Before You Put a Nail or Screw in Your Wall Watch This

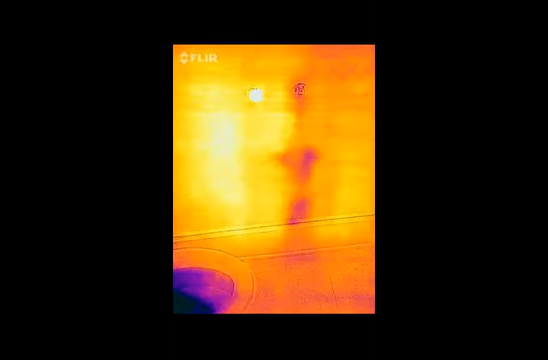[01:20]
So, here we are. Like I said, see,
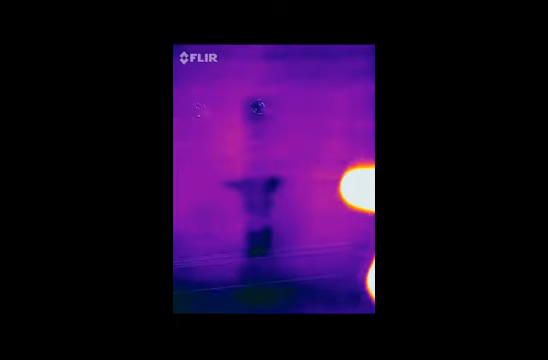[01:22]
there's a four inch pipe coming down there that's the drain from the upstairs and you can see,
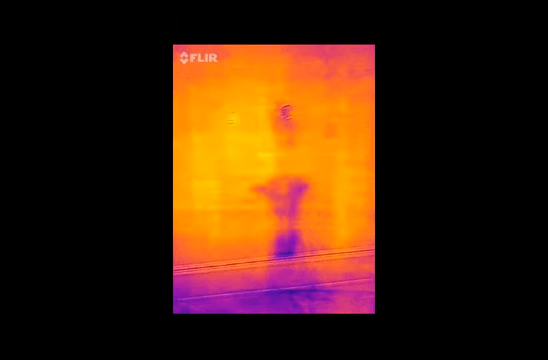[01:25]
so what happened was when they mounted
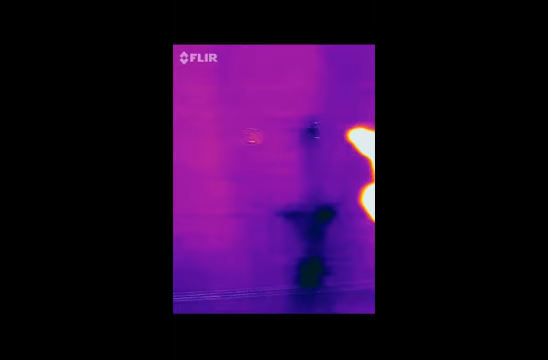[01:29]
the toilet bowl holders right there,
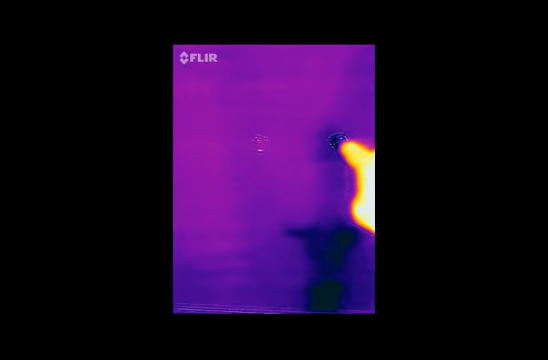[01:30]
it's my hand, they actually puncture a hole in that pipe.
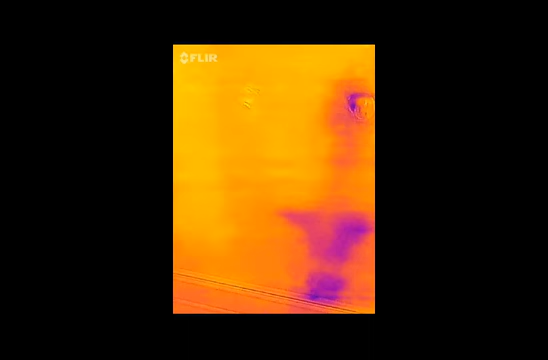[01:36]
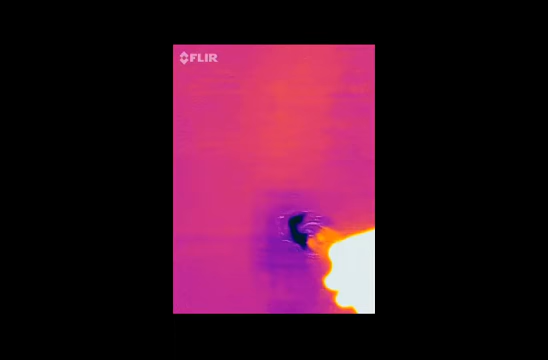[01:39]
So, whenever they use the shower upstairs,
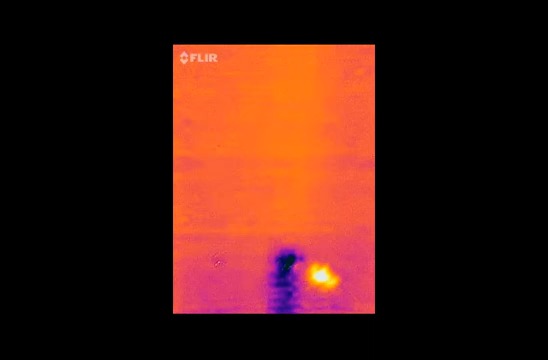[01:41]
a tiny bit comes through and you can see where it is leaked out. So, one thing to be thinking of,
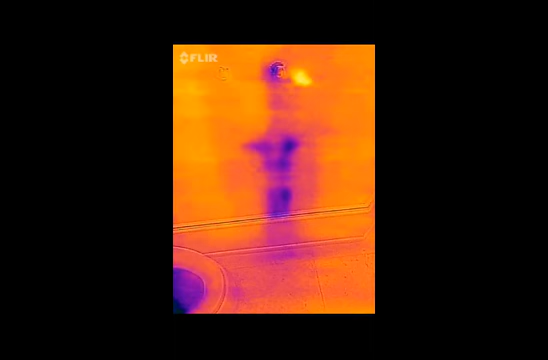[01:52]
if you have a two story house, somewhere there's a four inch pipe in your wall coming down because all that water up there has to drain down. So, you need to be really,
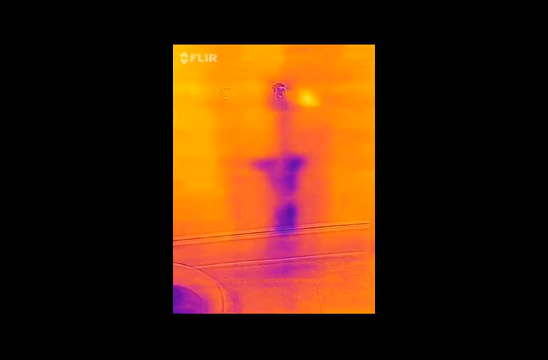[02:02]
really cautious when you're mounting pictures, anything like that,
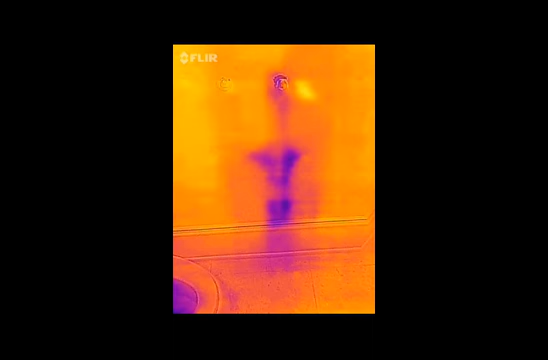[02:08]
putting anything into the wall because right behind that wall is that
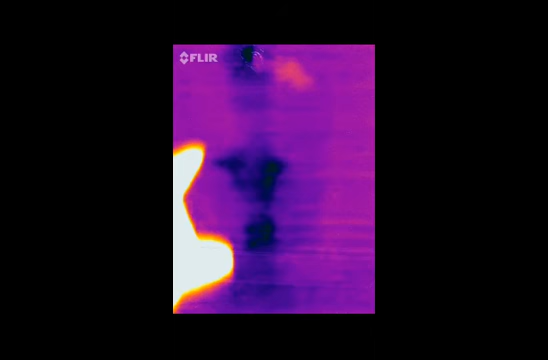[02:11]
four inch pipe and if you happen to puncture it,
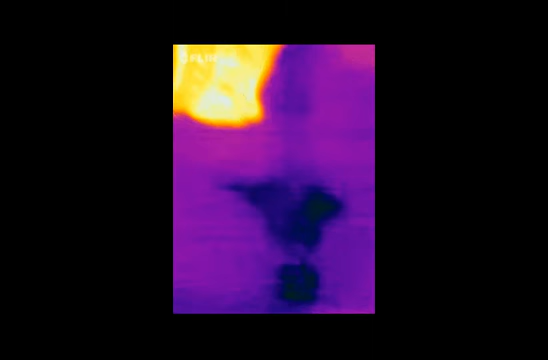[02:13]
you could wind up with a situation like this. So, we're going to have to go in there and cut that wall out and repair the pipe and then repair the drywall.